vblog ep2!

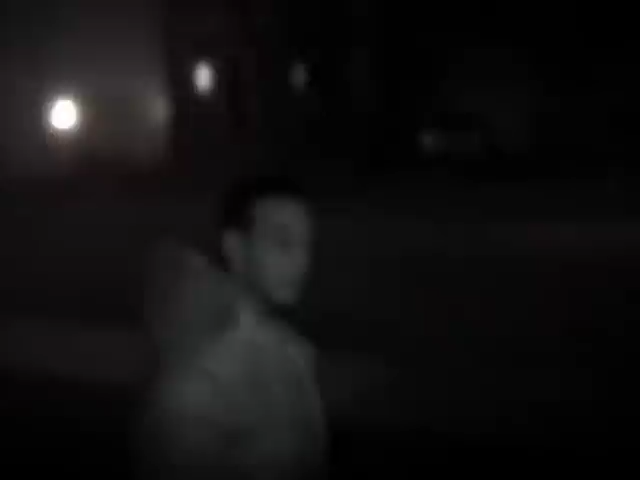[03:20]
I got the night vision. Crikey!
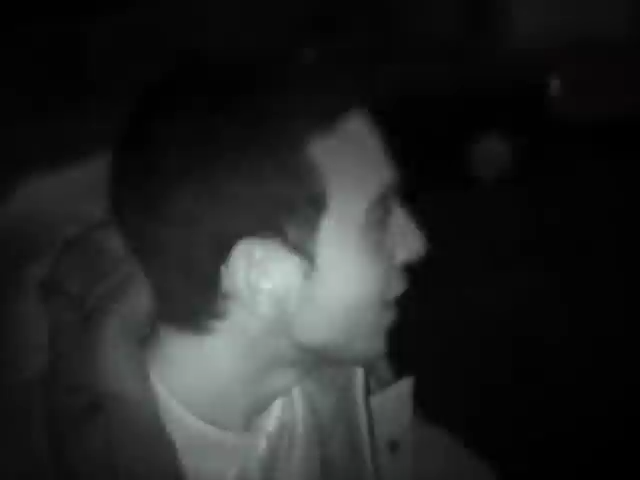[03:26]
I see it, we got the great. This is a once in a lifetime thing.
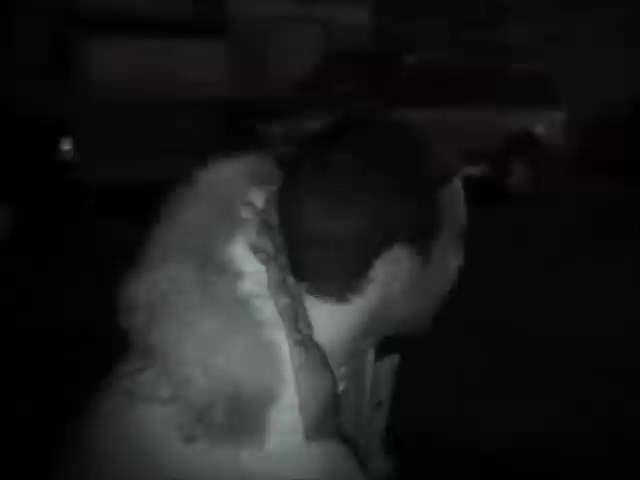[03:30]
It's the great. Try to see, he can see me. I'm gonna try and get out of his way. Crikey, he's tracing me! Crikey!